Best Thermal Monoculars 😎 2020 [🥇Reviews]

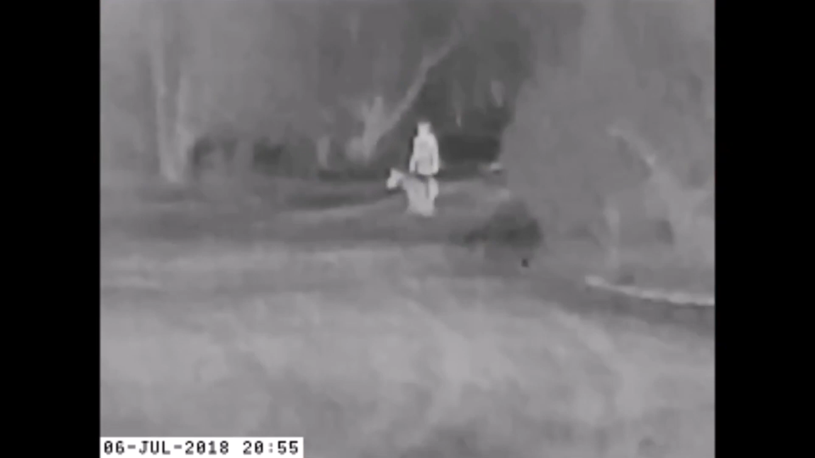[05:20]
Quite the contrary.
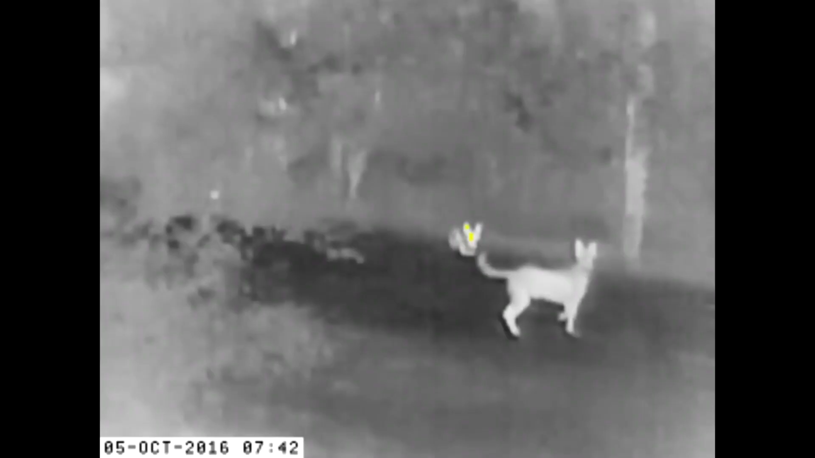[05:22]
Everything after 25 to 50 yards is basically unusable.
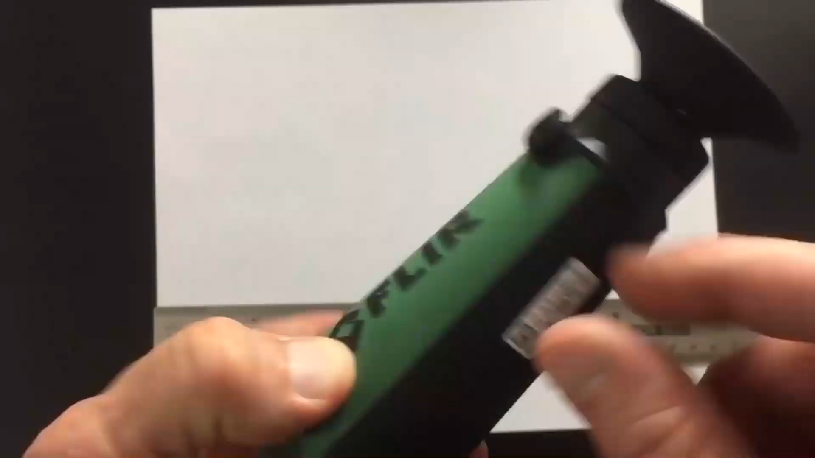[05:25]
Still, considering the price, it's okay. You get what you pay for.
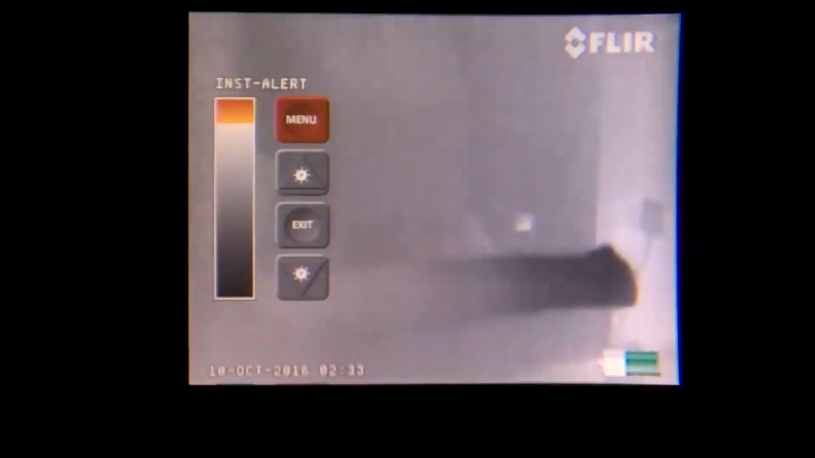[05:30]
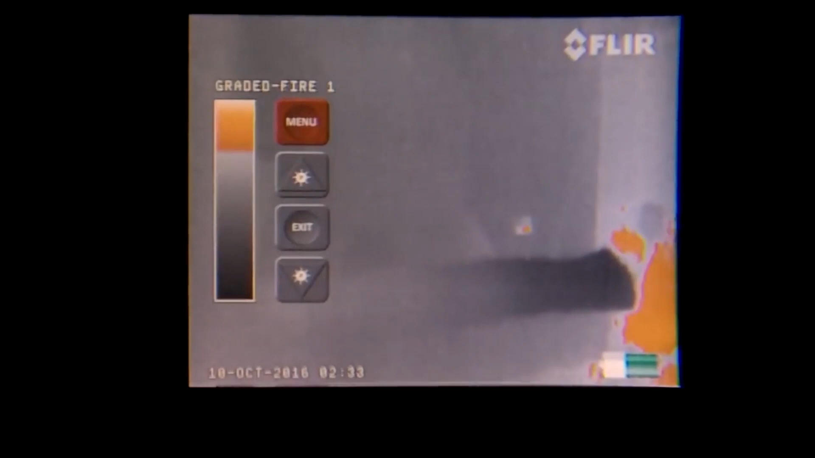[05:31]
The multiple color settings are a good addition to this setup and are appreciated, but don't expect much from them.
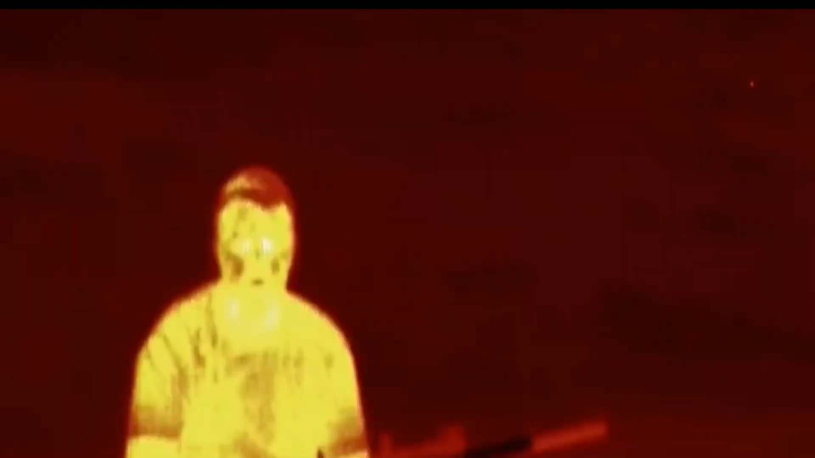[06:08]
Pulsar Quantum Light Thermal Monocular allows you to alter target viewing using 7 different color palettes.
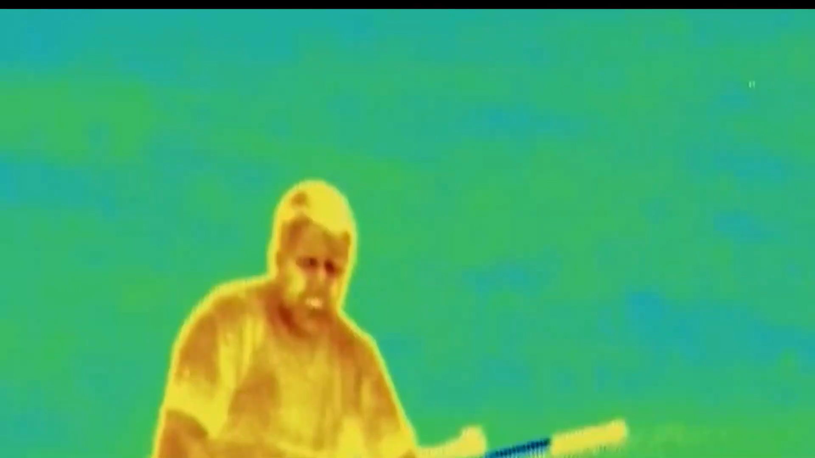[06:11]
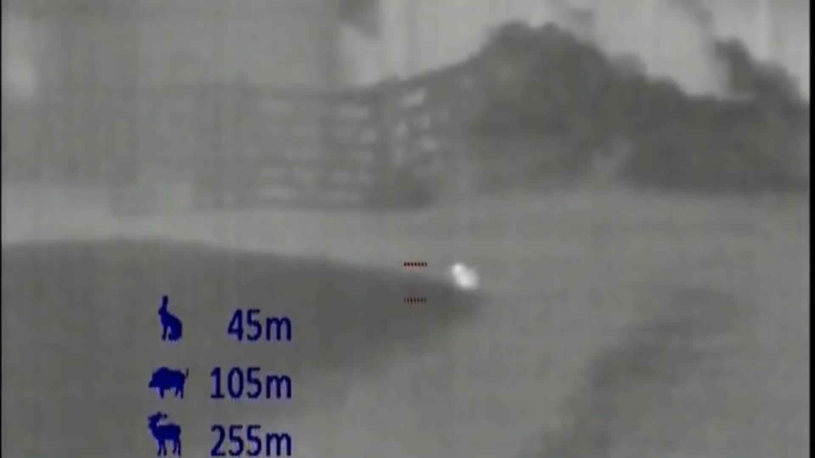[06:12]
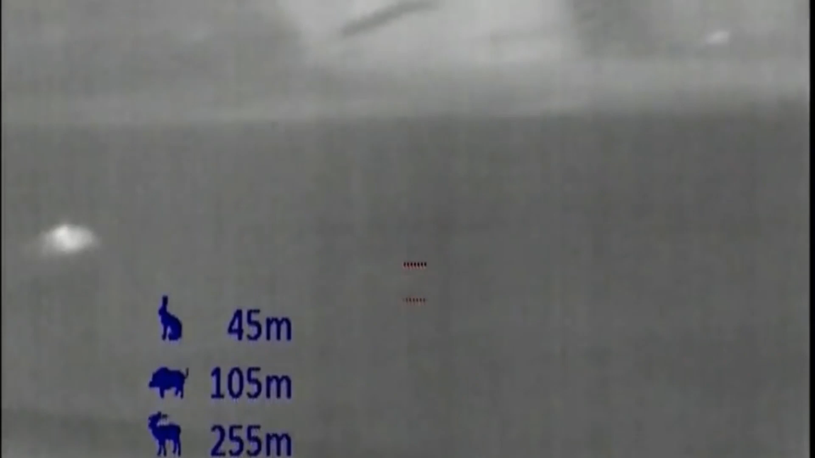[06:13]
One of these colors is monochrome, which highlights hot areas with white and cold areas with black.
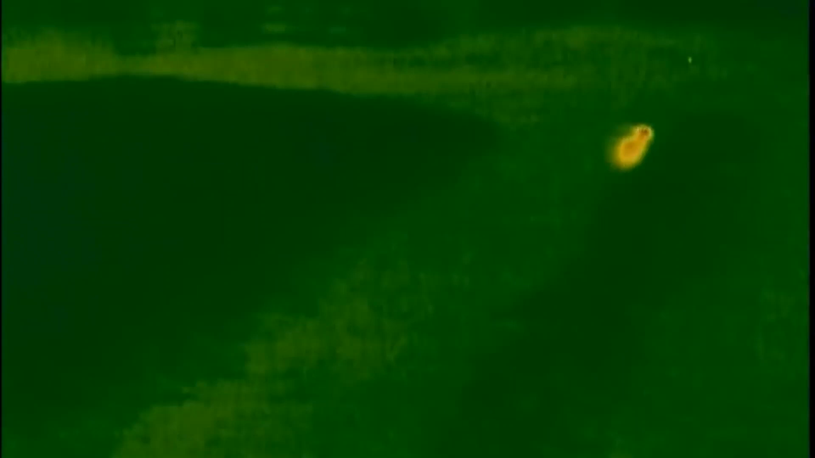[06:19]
This helps isolate prey better even when hiding among thick bushes. A built-in Stadiometric Range Finder allows the hunter to determine the distance from the prey.
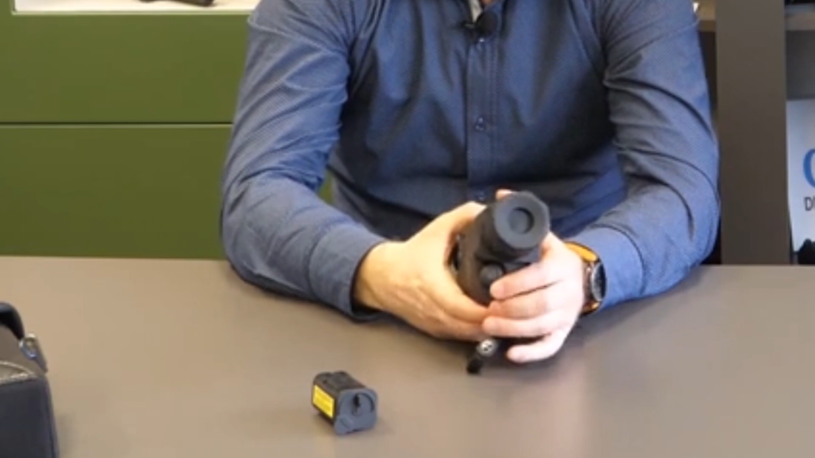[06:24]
You can now increase your chances of hitting your target, whether it's a big deer or a small raccoon lurking in the woods.
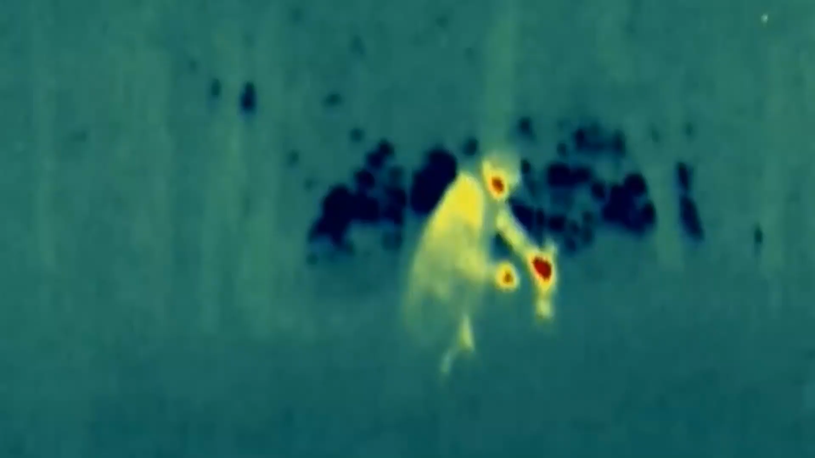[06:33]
This monocular also comes with 50Hz refresh rate, which maintains an accurate view of the prey regardless of whether you or the prey is in motion.